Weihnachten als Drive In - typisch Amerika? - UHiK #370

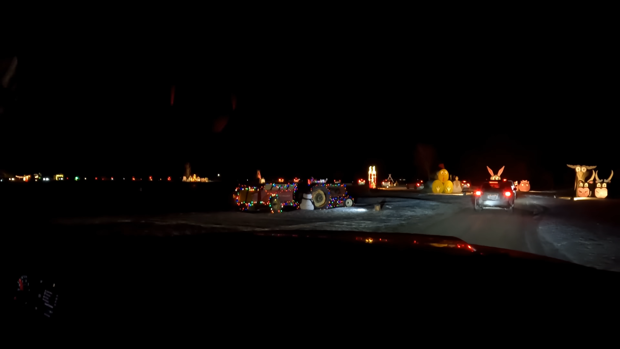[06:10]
Da ein paar Kreuze auf dem Berg.
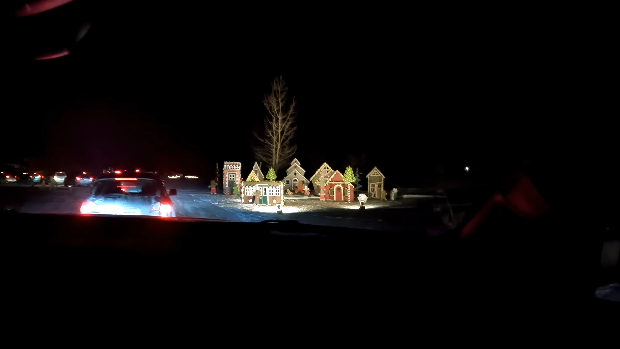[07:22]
Naja, ein kleines Winterdorf. Ein paar Pappaufsteller, die beleuchtet sind.